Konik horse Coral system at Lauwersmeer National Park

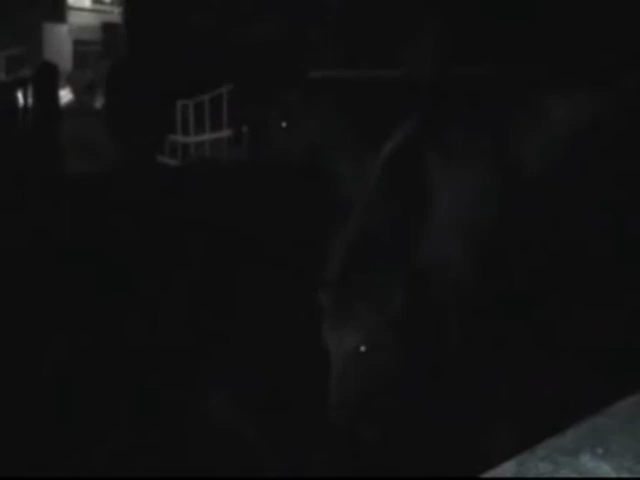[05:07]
very similar that we built, and the horses were kept there all night and then vet checked in the morning.
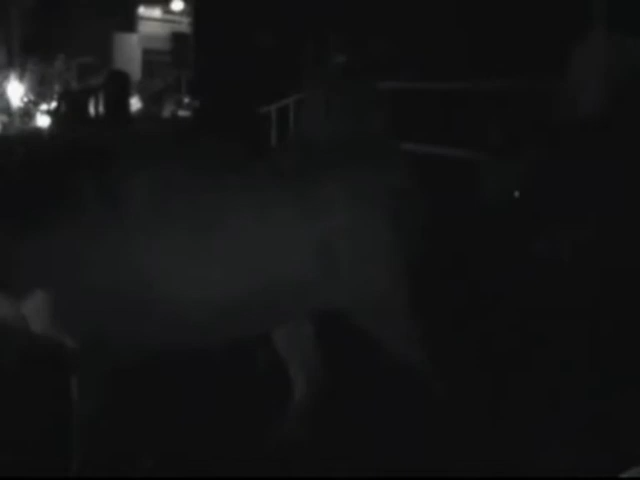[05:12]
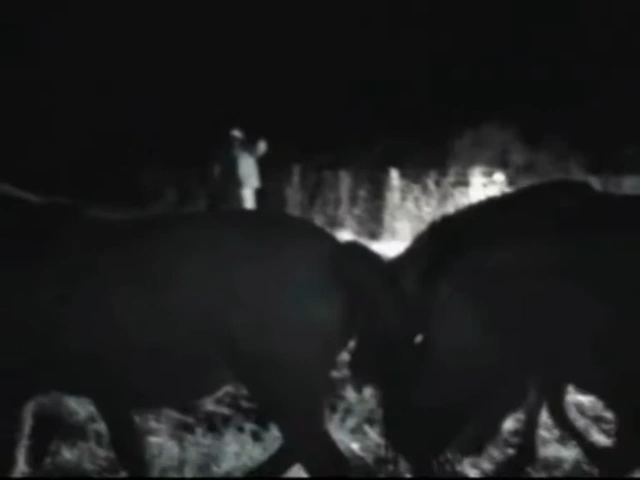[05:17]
And you can see the holding facility we built in the distance,
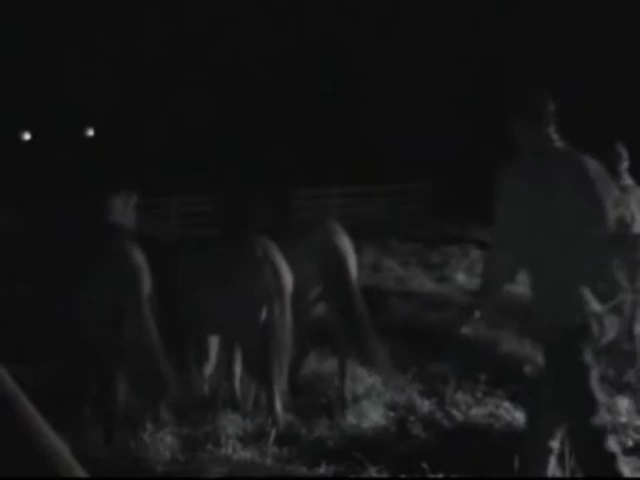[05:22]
quite a distance between the road and the holding facility, due to there was a river there and a few other problems with the land.